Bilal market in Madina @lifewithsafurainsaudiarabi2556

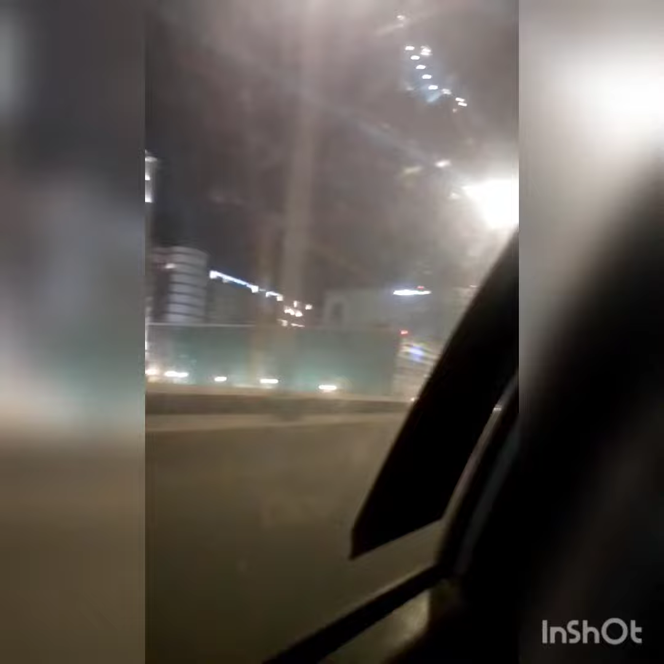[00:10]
पर ये हरम के आसपास चो दुकाने हैं वहां से दुकान से,
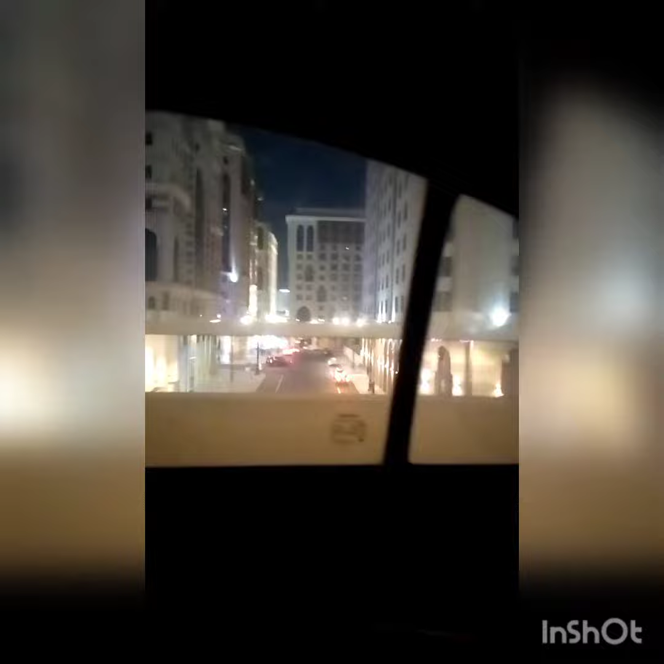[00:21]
ये इस दुकान से चीजे सही मिलती है अभी हम पूल के रास्ते पे हैं आपको नीले मुबारक नजर आ लिए होंगी हरम के दूसरी साइट बिलाल मार्केट है